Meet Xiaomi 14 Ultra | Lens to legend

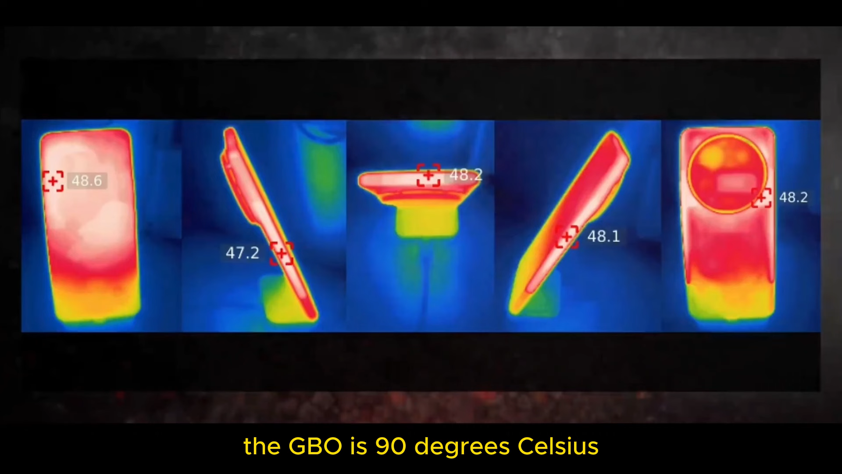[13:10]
The GBO is 90 degrees Celsius. Overall performance can be said to be much stronger than I imagined.
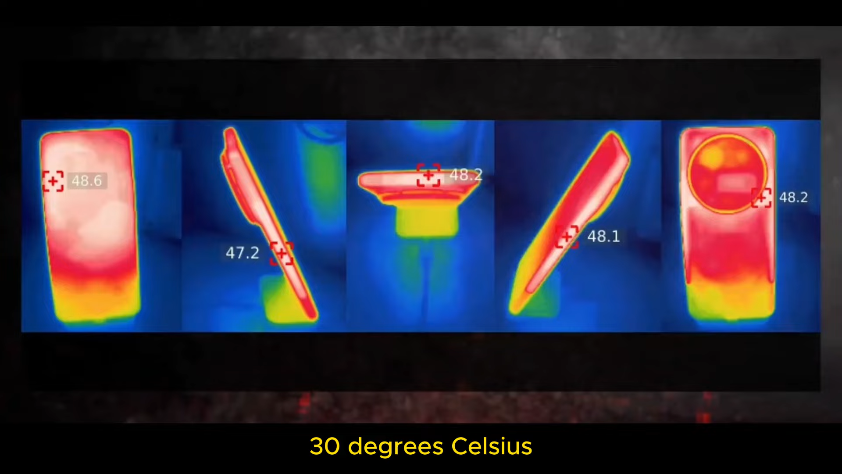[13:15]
30 degrees Celsius extreme quality King's glory. It might be a bug penalty.
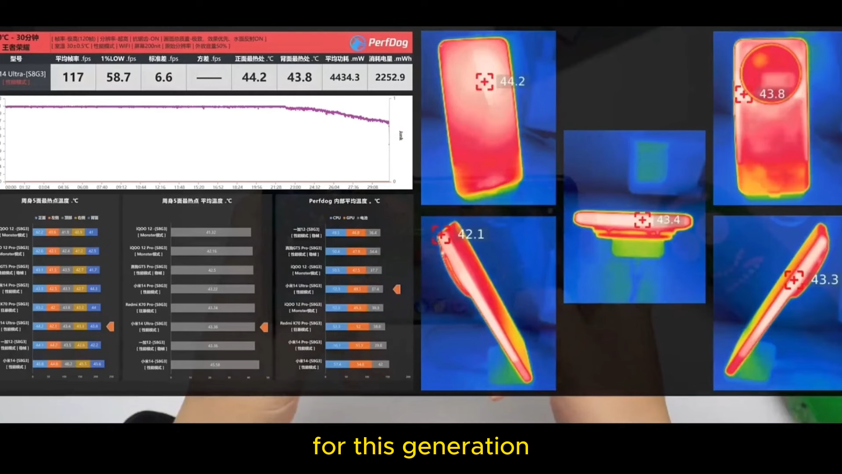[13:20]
Even according to Xiaomi's consistent style for this generation, the performance release is still about an extra 0.5 watts. The excess heat generated by the output is on.
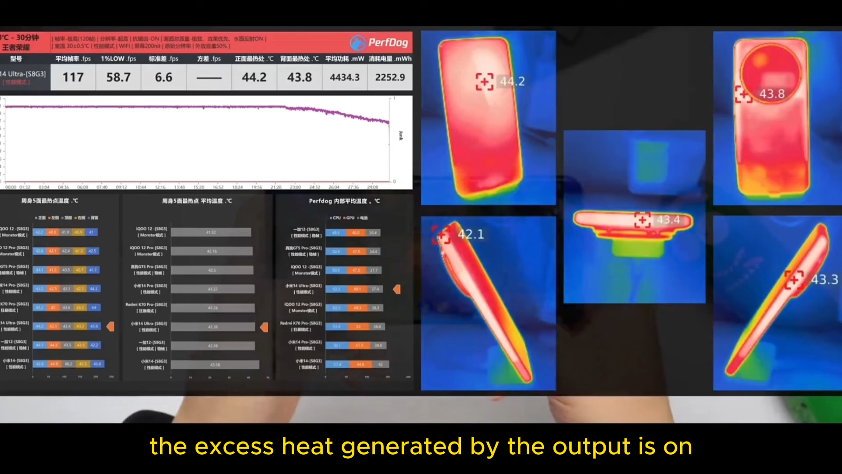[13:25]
In an environment temperature that is not low, it leads to, the overall final result, including the gradual decline at the tail end, is very similar to the previous 14 pros.
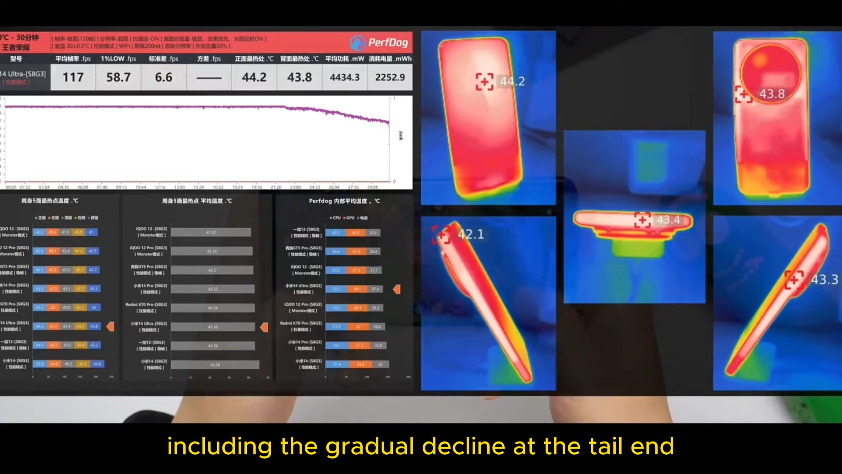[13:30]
However, size does not need to be worried about.
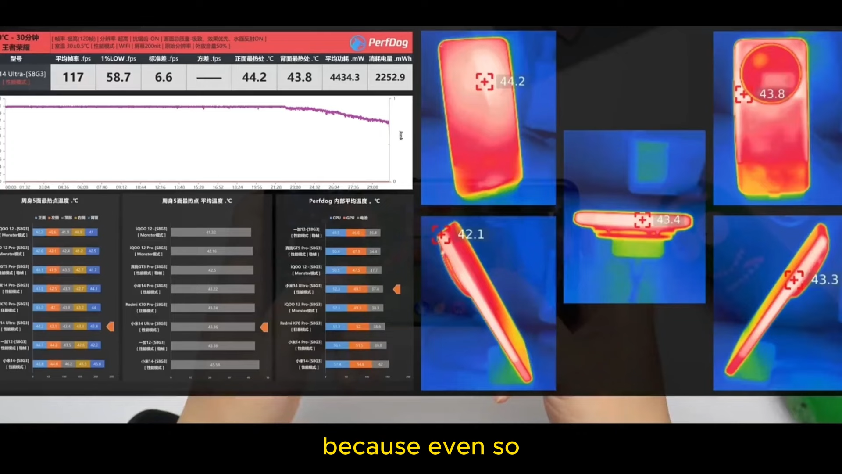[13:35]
Because even so, the internal average temperature is not high, even could be said to be a bit low.